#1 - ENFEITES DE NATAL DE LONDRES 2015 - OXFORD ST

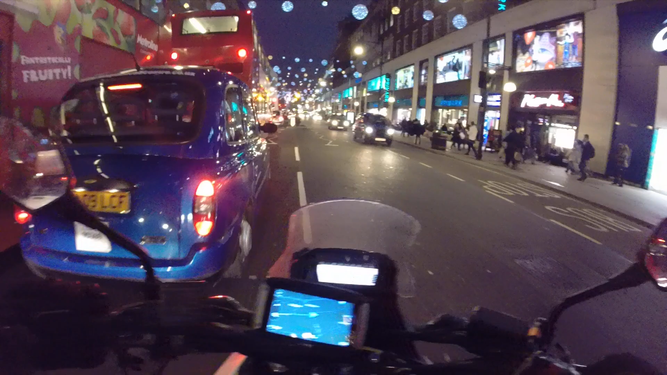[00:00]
Salve galera, tudo bem com vocês? Motofilmadores UK Estou passando aqui em frente ao paraíso dos brasileiros, que é a Primark
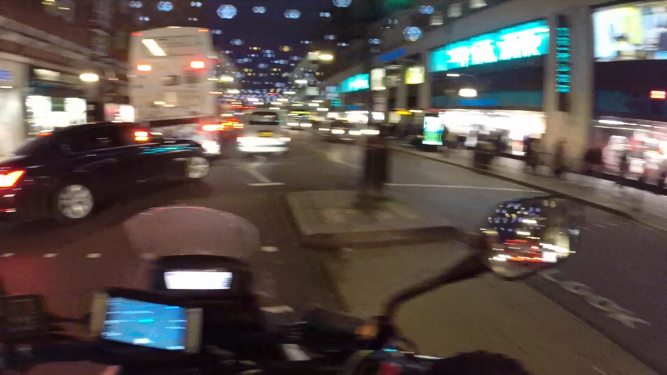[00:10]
Vai, vai tiozão, vai Então rapaziada, aproveitando aí a oportunidade A galera tem pedido bastante Rafa, filma aí as luzes de Natal,
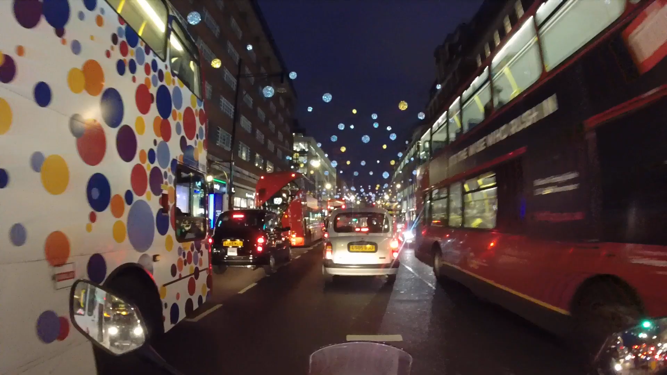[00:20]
como é que tá esse ano e tal Pra gente ver a decoração aí de Londres Então pessoal, estou passando aqui hoje Numa das ruas mais movimentadas aqui de Londres e da Europa Que é a Oxford Street Essa rua aqui que a gente está passando, vocês podem perceber A quantidade de pessoas, de carro e movimento aqui é grande Então por que você está passando por aí, Rafael?
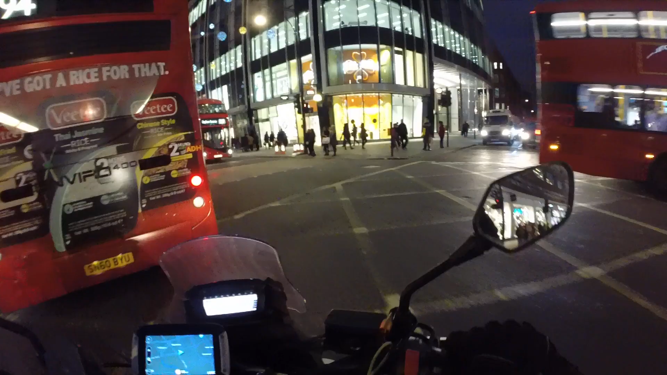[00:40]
Quarta tarde, eu estou passando aqui porque hoje eu quero filmar pra vocês aqui Eu vou vir com a melhor oportunidade de filmar não só aqui Porém também em outros lugares aqui de Londres, né? Mais frequentados, os lugares mais turísticos assim Pra estar mostrando pra galera como que é as vitrines aí pra vocês verem Os enfeitos de Natal nas lojas, tá vendo? A cidade fica bonita demais, fica mágica, cara É lindo demais esse lugar aqui Olha o que você vê as decorações de Natal, como é que é São fachadas, né? Cobrindo a frente do prédio todinha de luzinhas e tal Olha que bonito As ruas paralelas também não ficam atrás,
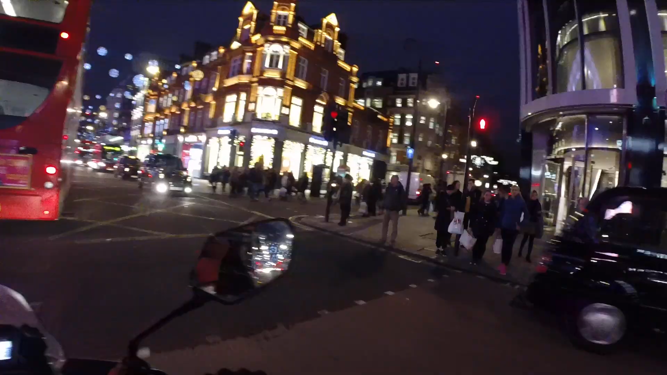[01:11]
tá vendo? Olha que bonito Olha o que você vê isso aí, galera Vai vendo Nossa mulher aí Cantando Olha que bonito, cara Eu já não tinha passado aqui esse ano ainda Tô passando a primeira vez com vocês aqui
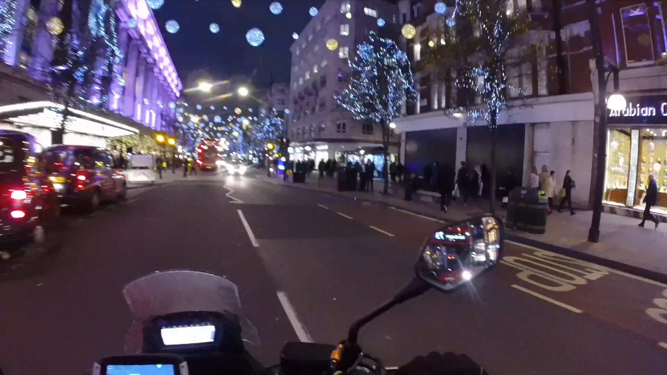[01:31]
Esse já é o terceiro ano, né? Que eles usam esse enfeite dessas bolas coloridas aí Na rua, porém esse ano eles adicionaram a cor dourada, né? Que os dois anos passados foram só as prateadas Olha que bonitas as arvorezinhas Fica descendo tipo umas gotinhas assim, sabe?